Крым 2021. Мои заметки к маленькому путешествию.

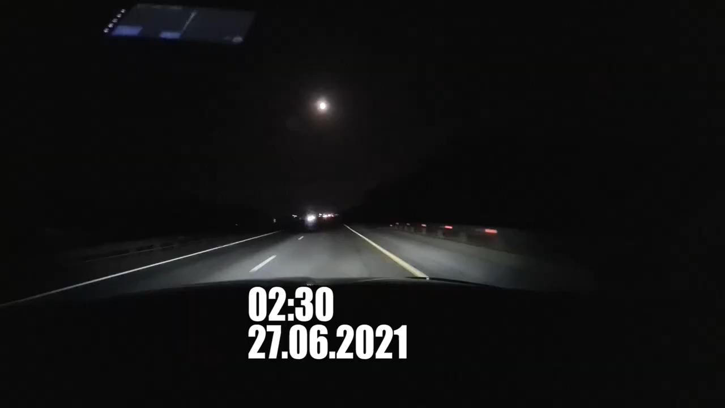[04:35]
2.30. Мы в пути. До Керчи 600 километров. За бортом 22 градуса.